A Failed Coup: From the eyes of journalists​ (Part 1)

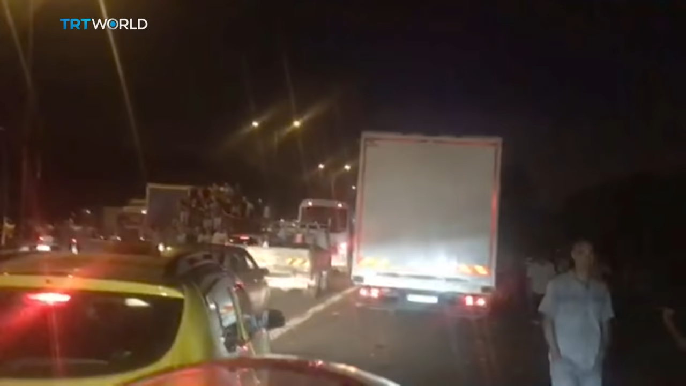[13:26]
I was using my motorcycle, which helped me bypass the traffic that was stuck because of the barricades the soldiers set up.